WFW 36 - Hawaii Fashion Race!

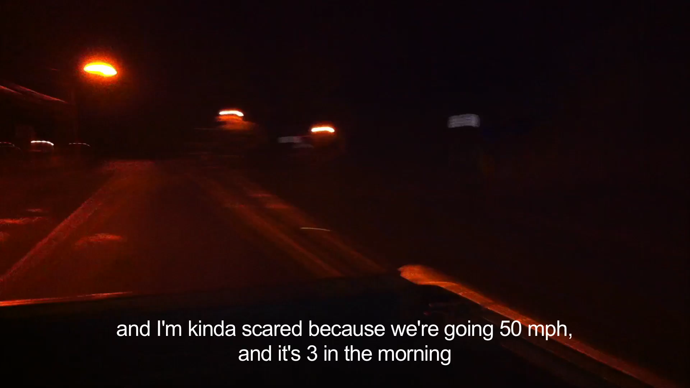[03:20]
hour and it's like 3 in the morning and we're driving around Hilo in the back of a pickup truck. Whose pickup? Where are we?